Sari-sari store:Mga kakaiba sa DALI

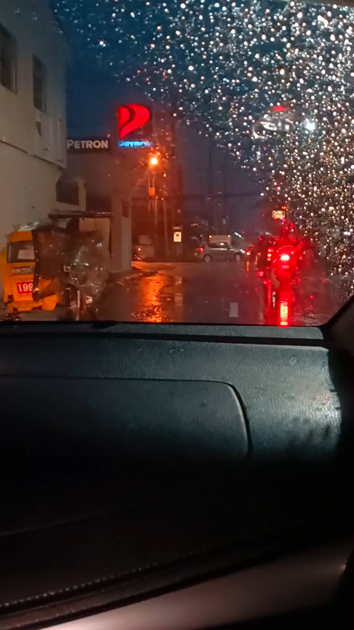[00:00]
Hello mga kasari, pa-uwi na nga tayo at talaga namang maulan ngayon.
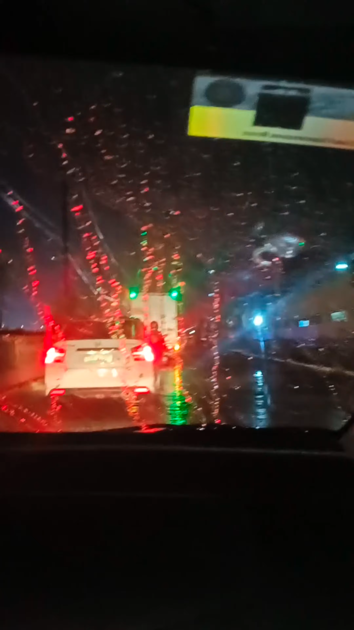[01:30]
Kaya lang dahil sa malakas na ang ulan. Ito ang nabutan natin. Traffic.